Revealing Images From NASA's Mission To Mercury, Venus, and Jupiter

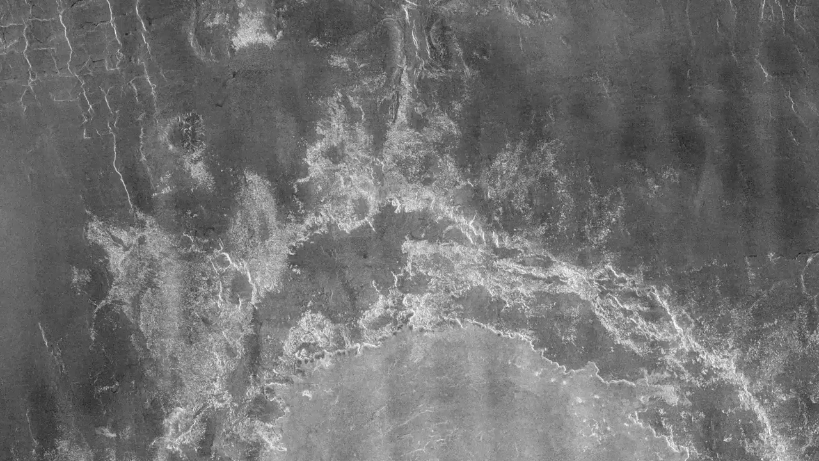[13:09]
One of the more imposing ones that people can't help but take a look at is the Mead crater.
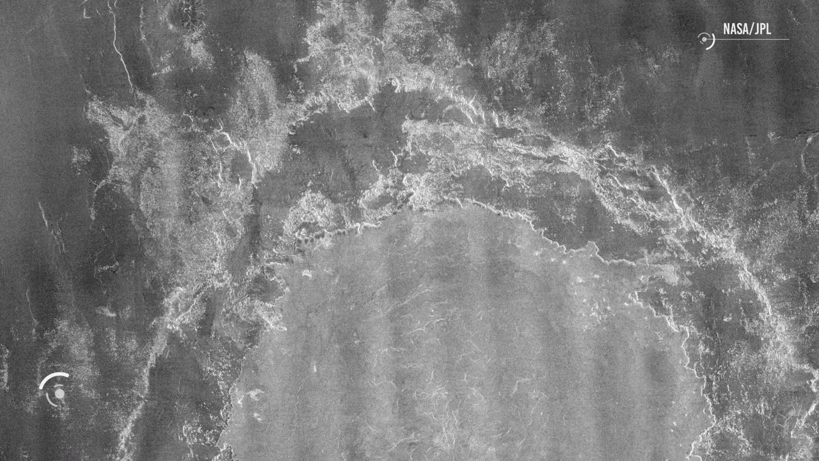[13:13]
This impact crater is so large that it has a diameter of 168 miles. But even though we know that much of what you see was made because of a large asteroid impacting the surface,
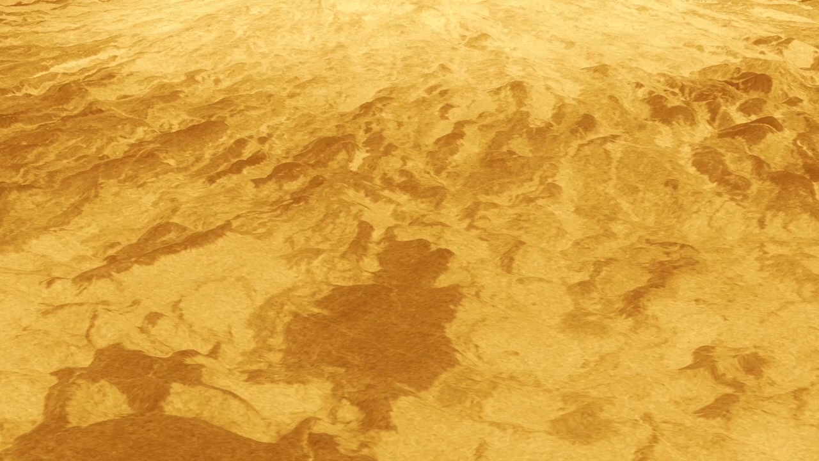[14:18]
Yet did you know that Venus has a lot of volcanoes as well?
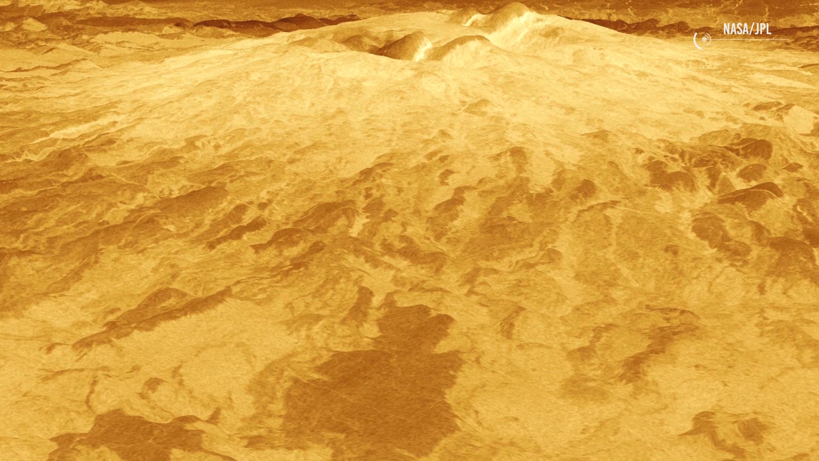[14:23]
To the extent that there are apparently just as many volcanoes on Venus as there is on Earth. What's more, it helped make the planet what it is today.
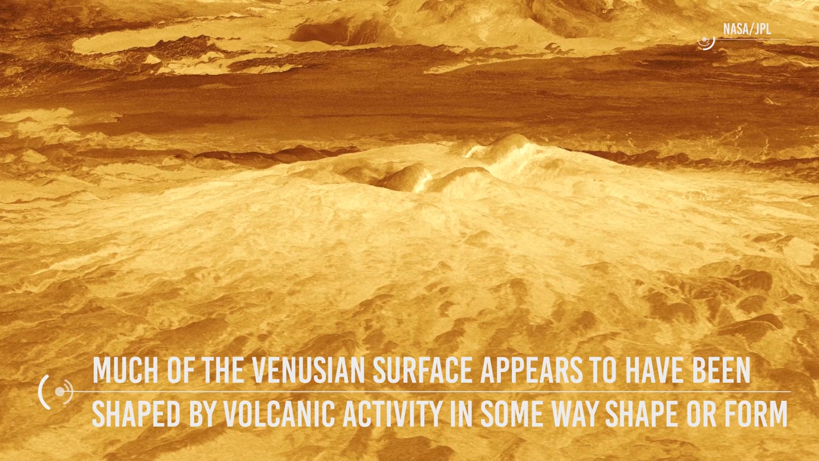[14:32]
Much of the Venusian surface appears to have been shaped by volcanic activity in some way, shape, or form.
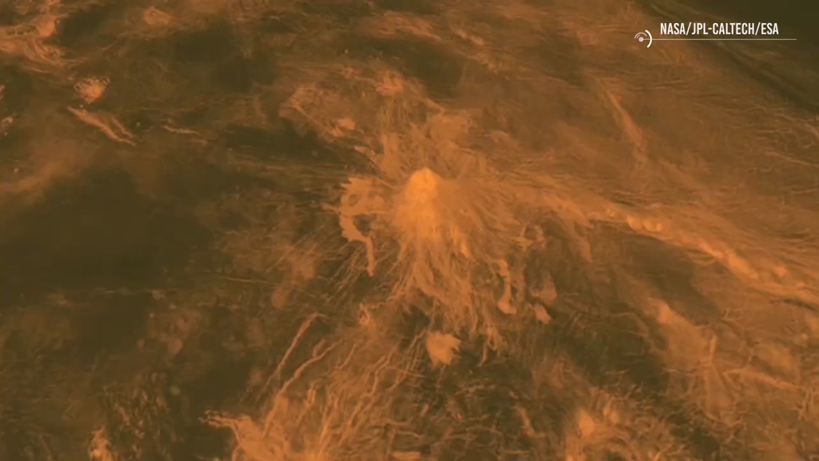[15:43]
Oh, and the biggest volcano on Venus? It has a height of being 5 miles above the surface.
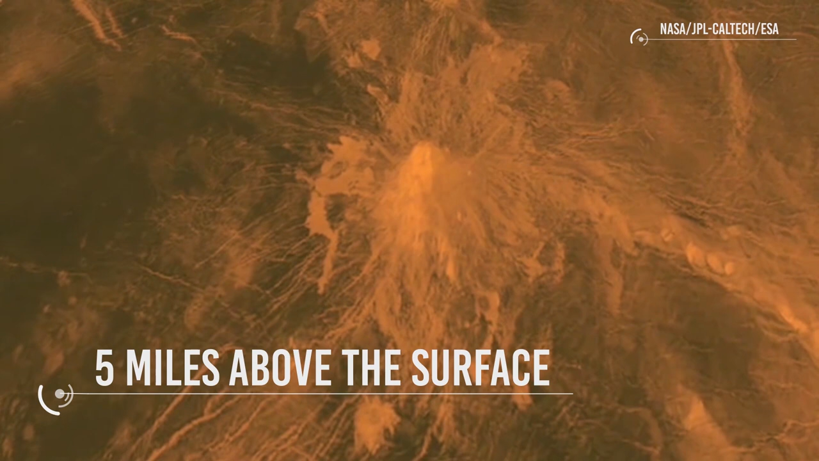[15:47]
What's more, it's still said to be incredibly active.
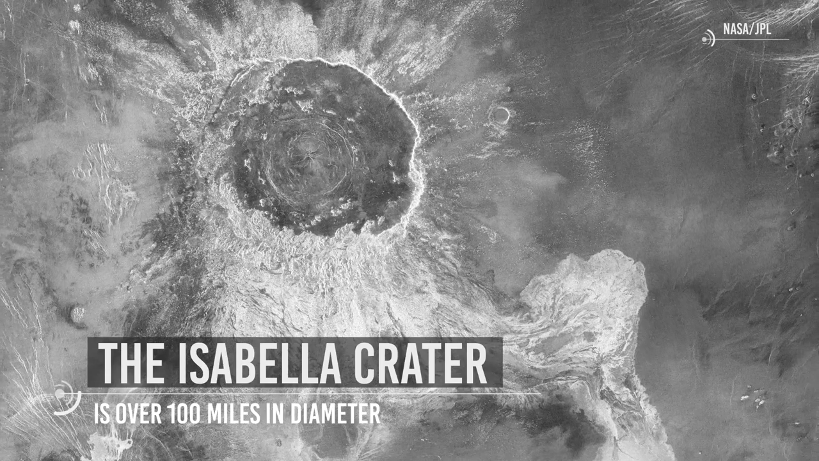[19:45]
second only to the Meade crater we talked about earlier.